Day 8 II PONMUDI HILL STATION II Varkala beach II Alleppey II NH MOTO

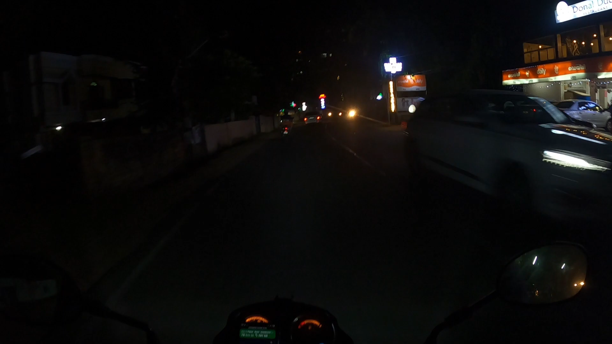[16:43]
మనకి కొల్లం అయితే దాటాం, కానీ ఇది NH66 ఇది కదా.
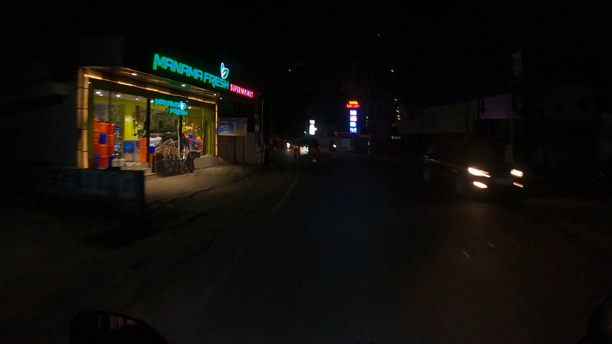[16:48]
NH66 కూడా మొత్తం ఈ కేరళ రోడ్లు ఇలాగే ఉన్నాయి, మొత్తం ఫుల్ ట్రాఫిక్.
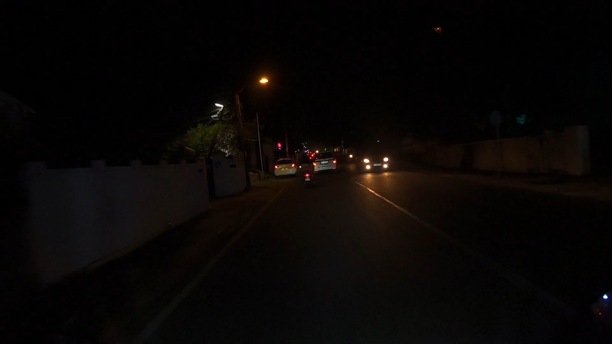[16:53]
అసలు ఎంత దూరం వెళ్ళినా ఇల్లులు కానీ మొత్తం ట్రాఫిక్ కానీ అలా కంటిన్యూ అవుతూనే ఉంది. 81 కిలోమీటర్స్ దీంట్లో అయితే 1 hour 53 2 hours చూపిస్తుంది 81 కిలోమీటర్స్. ఇంక ఇక్కడ నుంచి మోస్ట్లీ వీడియో తీసినా కూడా అలాగే కొంచెం చీకటిగానే ఉంటుంది కదా. ఓకే, ఇక్కడ నుంచి మేమైతే అలెప్పి డైరెక్ట్గా కొట్టడం.